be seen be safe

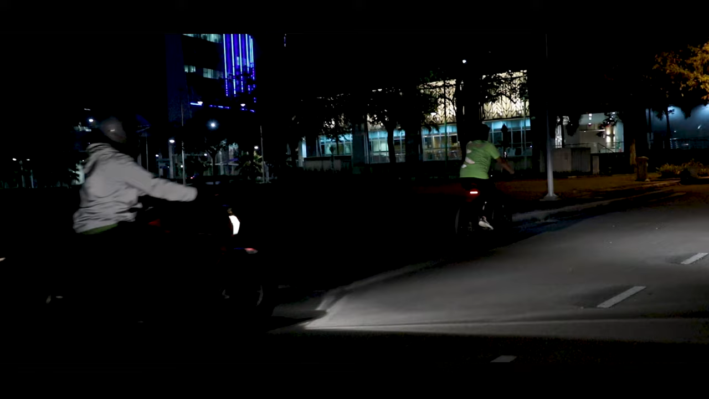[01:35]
Haa, macam ni lah bagus. Dari jauh lagi saya nampak.